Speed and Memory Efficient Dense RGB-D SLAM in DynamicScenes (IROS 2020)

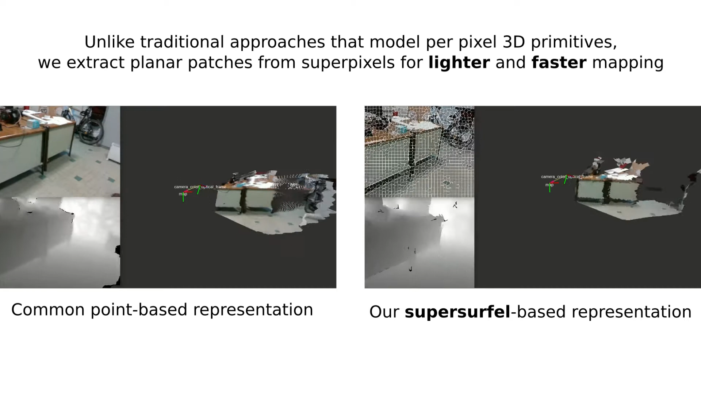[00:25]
SuperSurfles are generated from the superpixel segmentation of an input RGBD frame.
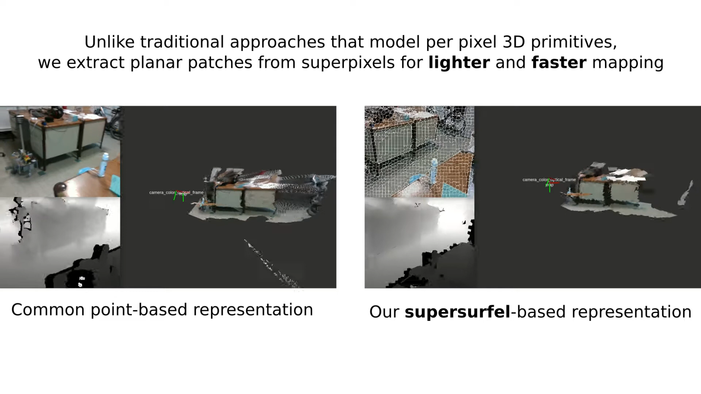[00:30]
SuperSurfle Fusion is able to produce in real-time a lightweight and consistent 3D model of an observed room.
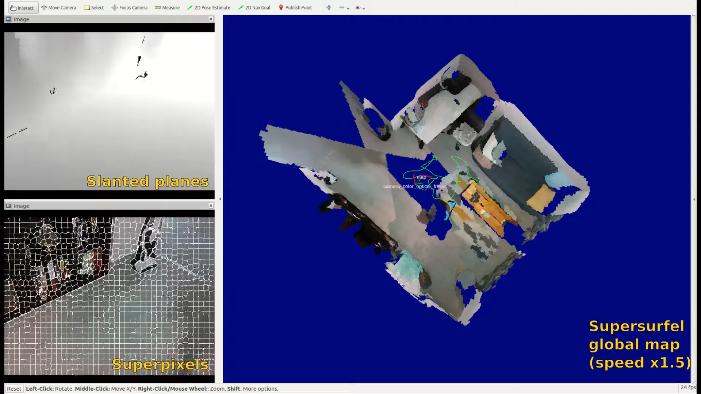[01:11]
Here you can see that the global mapping consistencies are corrected upon loop closure detection through non-rigid deformation.